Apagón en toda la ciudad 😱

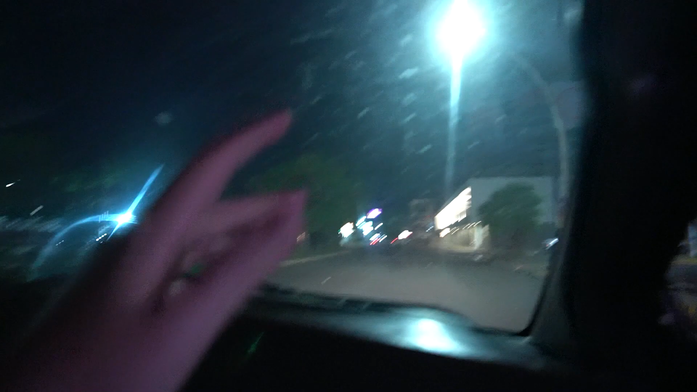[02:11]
¡Oh, mira! Se hizo la luz, banda.
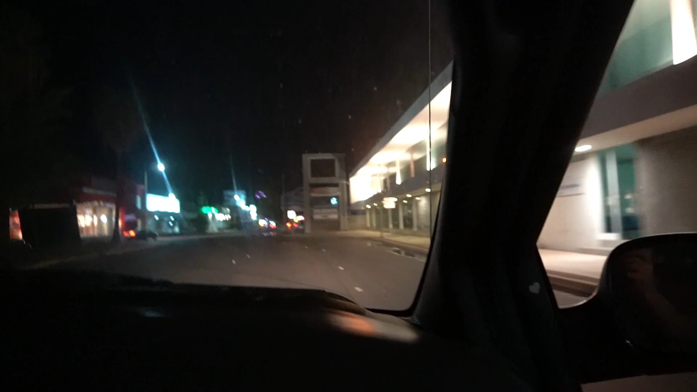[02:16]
Se hizo la luz. Mira, milagros de nuestro Señor Jesucristo.
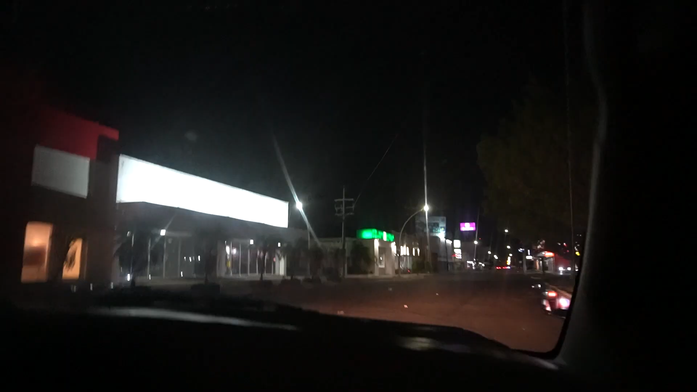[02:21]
Justamente les iba a decir que habíamos visto solamente que en tiendas como Walmart y Sam's y en hospitales que tienen planta de energía,
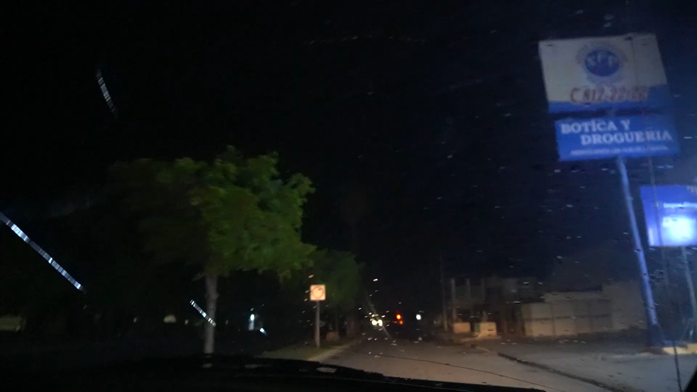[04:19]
Justamente de una calle a otra, acá ya no hay luz y pues en una calle atrás ya había luz.
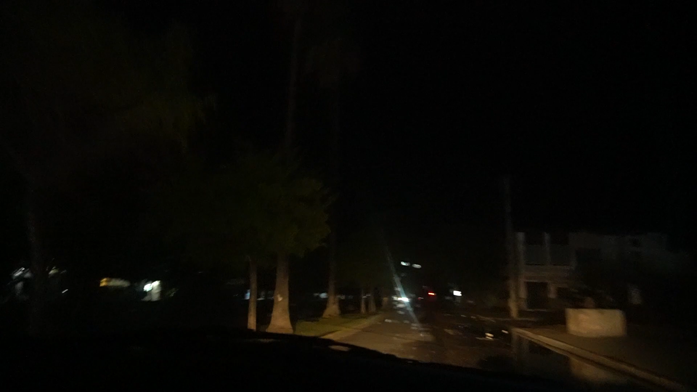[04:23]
Entonces toda esta zona tampoco, todavía no hay luz. Pero bueno, de repente sí se ve una que otra luz prendida, pero el
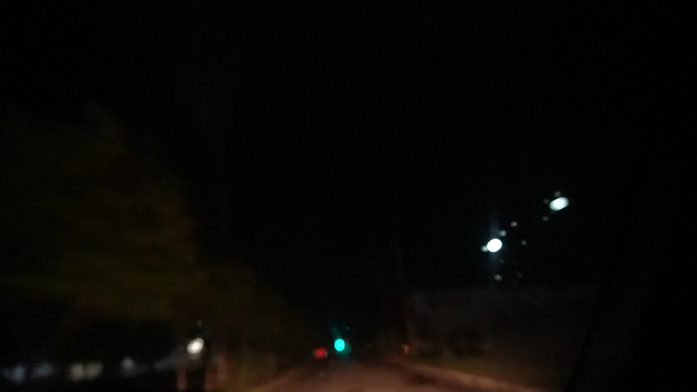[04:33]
iluminado de aquí del centro y eso no se ve nada, nada, nada. Sigue relampagueando. Acá todavía no se ve que haya mucha luz.
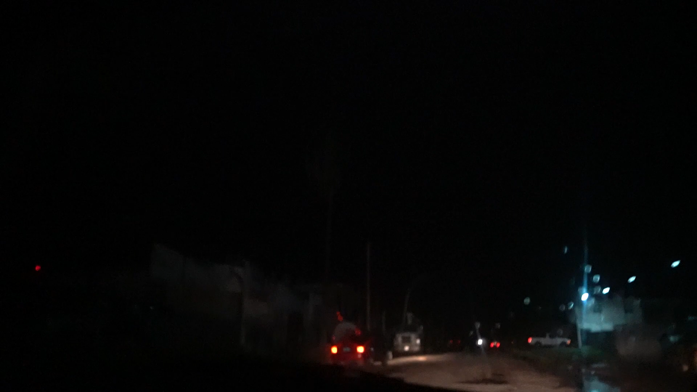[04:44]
Aquí esas lamparitas nada más, pero no sabemos si tienen generador o no.
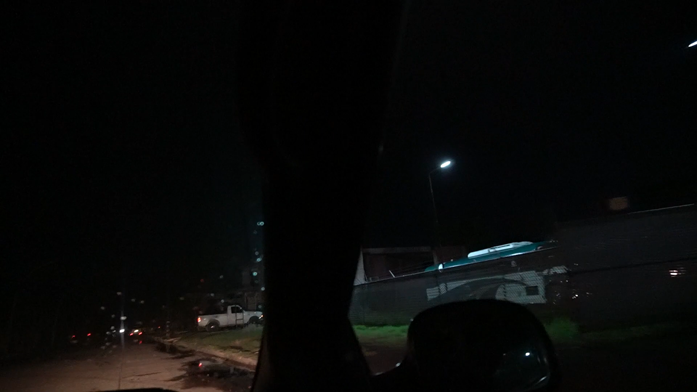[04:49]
A lo mejor tienen planta o generador. Porque acá todo apagado. Todo literal, vean eso. Está todo apagado, o sea, nosotros somos los únicos que estamos alumbrando, bueno, iluminando y el carrito ese que está allá adelante. Pero vean eso. No se ve nada, está todo oscuro.